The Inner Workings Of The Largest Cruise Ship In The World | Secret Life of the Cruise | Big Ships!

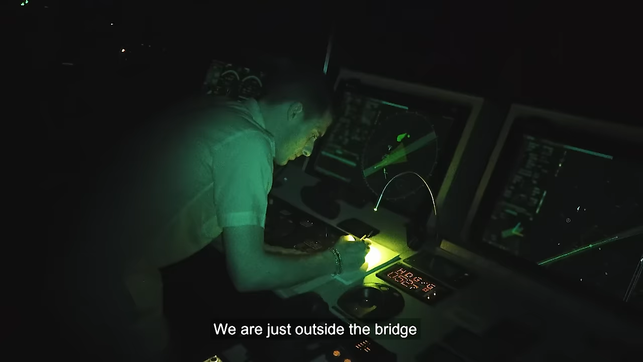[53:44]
I'm first officer, and I'm head of the watch. The bridge must remain pitch black at all times throughout the night.
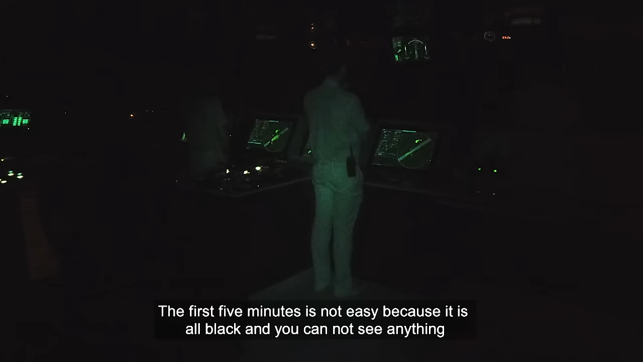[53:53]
The first five minutes are not easy, because it's all black, you cannot see enough. Each shift lasts just four hours.
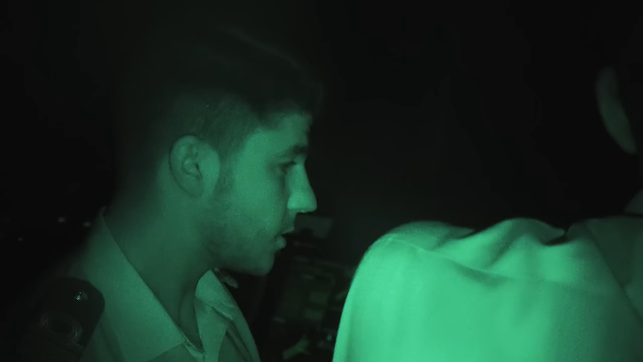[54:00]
Any longer, and there's a risk that the watchers could lose their concentration.
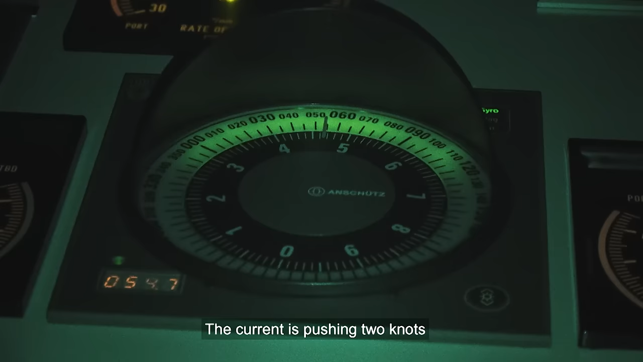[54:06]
Current is pushing. It's pushing. Yeah, pushing. Do not... I take the charge at the going, okay.
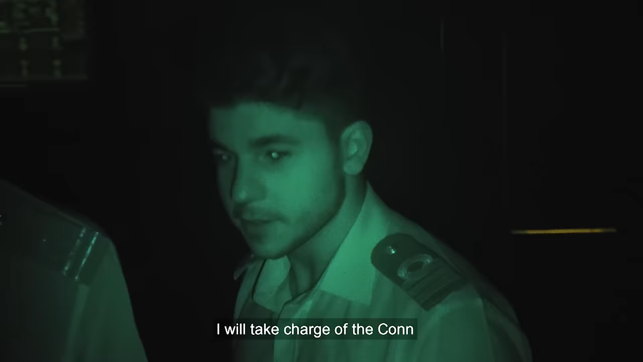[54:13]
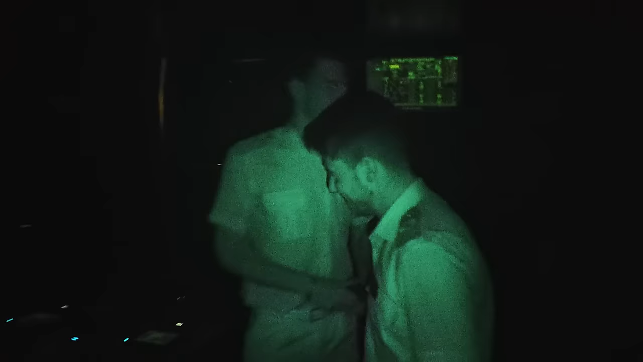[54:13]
The bridge is equipped with millions of dollars' worth of modern equipment. But at night, the watch relies on some much simpler technology.
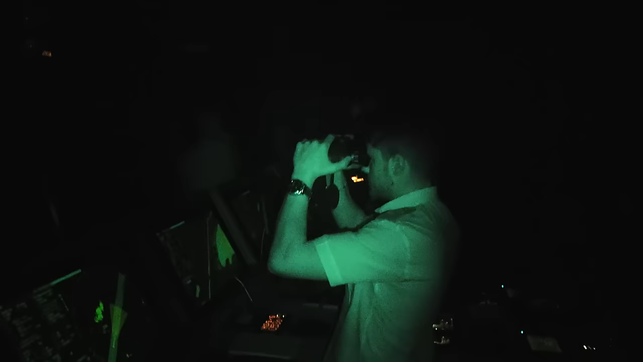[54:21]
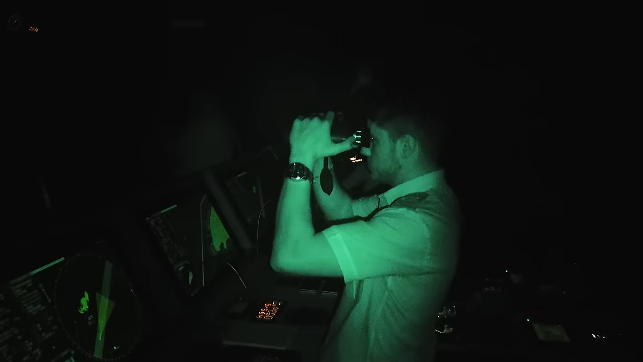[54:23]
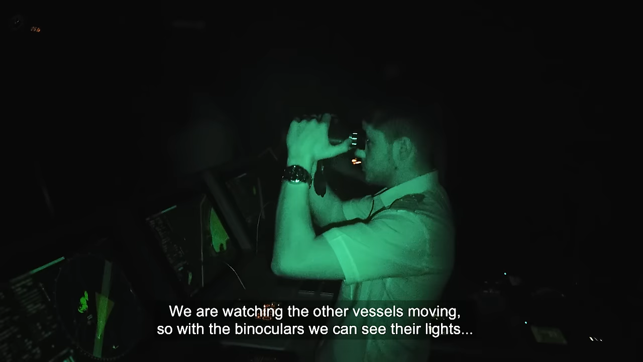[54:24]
We are watching the other vessels moving. So with the binoculars, we can see their light.